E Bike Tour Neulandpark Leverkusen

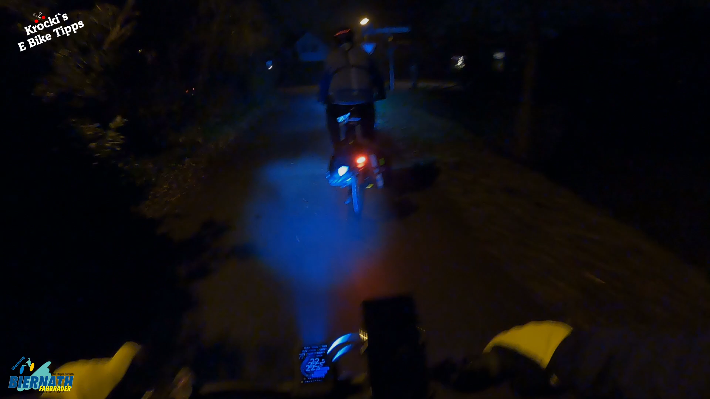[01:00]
psychically in tune to thee. Wir bewegen uns jetzt Richtung Langenfeld. Erstmal auf so einer kleinen Straße, aber hier ist nur 30 erlaubt.
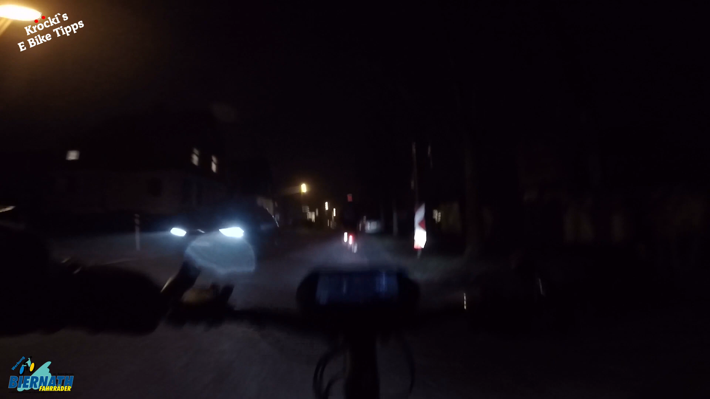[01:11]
Dadurch ist das sehr angenehm zu fahren.
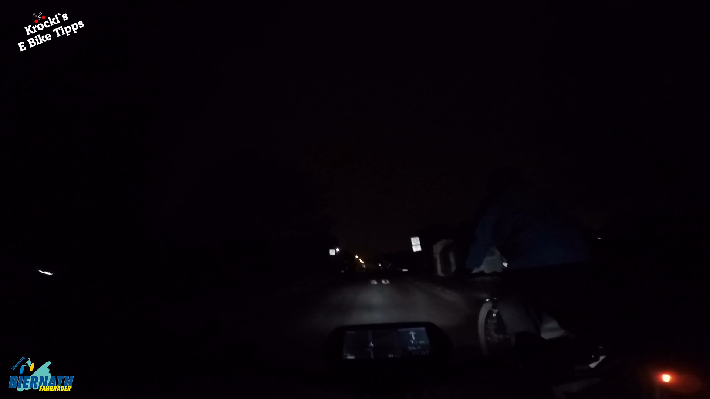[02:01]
Fahren parallel zur Hauptstraße hier. Das ist immer recht ruhig hier auf der Straße, ne? Ja, der ist auch jetzt hier neu geteert, ne?
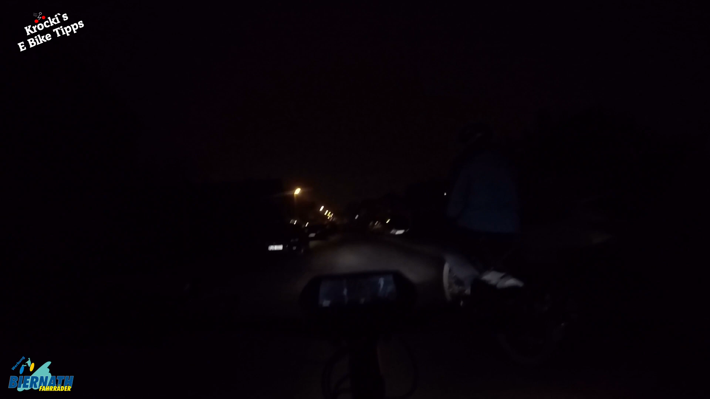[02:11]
Das ist ja auch gar nicht so lange so schön. Nee. Aber war trotzdem mal hier rechts vor links, das ist immer so eine... Ja, muss man ein bisschen drauf achten. Kann man nicht durchpesen. Wir sollen ja nur 30 fahren, ne? Machen wir ja. 24. Ja.
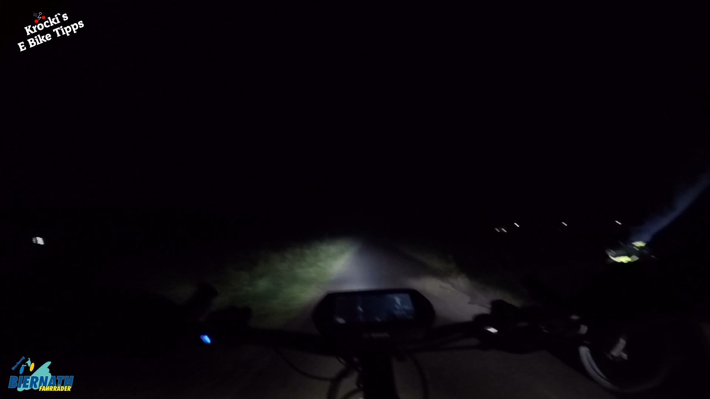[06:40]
Da ist ein Hund. Wo ist das Herrchen? Im Feld. Ist echt gruselig manchmal, ne? Dann hast du den Hund, aber weiß nicht, gleich kracht es und du fährst in den Besitzer rein. Ja.
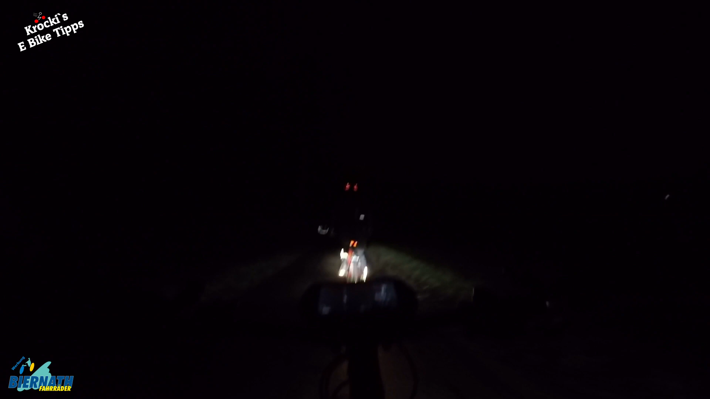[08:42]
Also das Pferd sieht man gut, sie nicht.
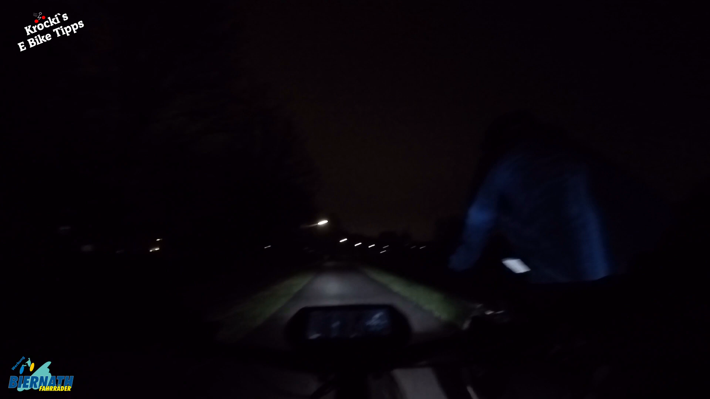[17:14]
Tagsüber und bei Tageslicht geht das, aber im Dunkeln ist es echt die Hölle. Ja. Ja, du hast auch nur die Möglichkeit, darüber zu kommen, ne? Sonst musst du einen riesen Umweg über die Fähre machen, ne? Ganz genau, ja. Oder die Mühlheimer Brücke. Wie weit ist die da noch von weg? Oh, das ist noch ein ganz ordentliches Stück, ist das noch. Okay. Auf jeden Fall kommt da erstmal ein falsch eingestelltes Licht gegen. Das ist ganz schön blendend.
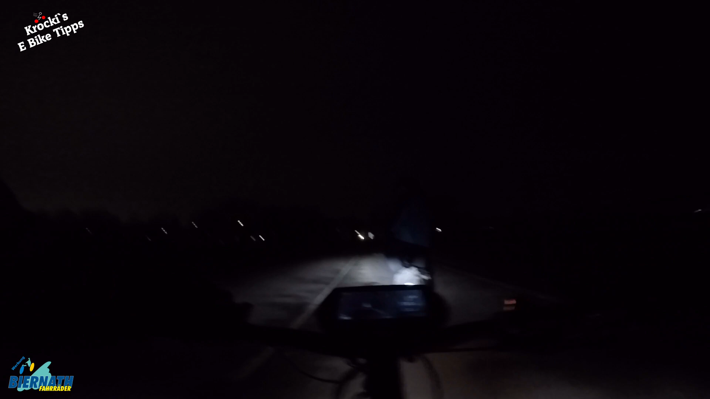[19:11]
Also hier wird es normalerweise rechts zum Neulandpark gehen. Rechts. Aber es kommen so ein paar Radfahrer, die nicht weiterkommen, ne?
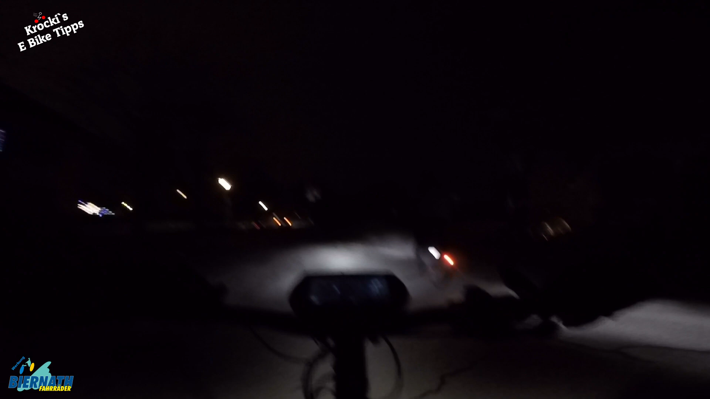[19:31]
Hier. Wie wir sehen. Oder? Ach shit, jetzt haben die den echt zugemacht. Ja. Kenn ich nix. Ey, was ist das denn? Ja. Müsst jetzt hier lang. Das ist ja dämlich. Kommen wir denn da zum Rhein hin? Ja, ja. Okay. Mir nach. Also, wir müssen. Gut, dass wir einen ortskundigen Menschen hierbei haben. Schade, das ist eigentlich ein schöner Park hier. Also fahrt ihr nicht im Winter um die Uhrzeit.
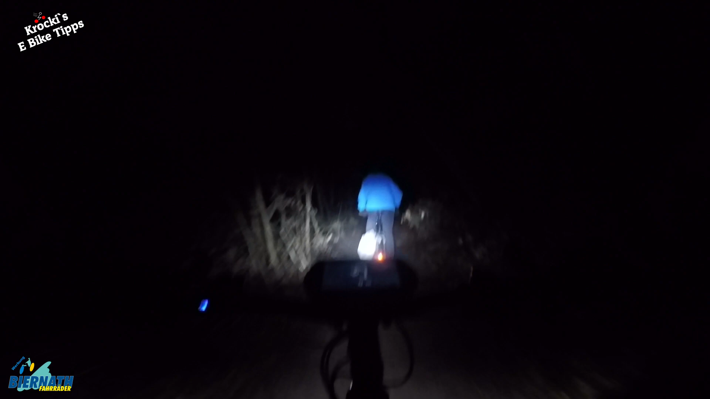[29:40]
Sollte jetzt hier nicht unbedingt jeder nachfahren. Das ist jetzt hier ein bisschen, sollte man so leichte Mountainbike-Erfahrung haben. Und alleine auf keinen Fall.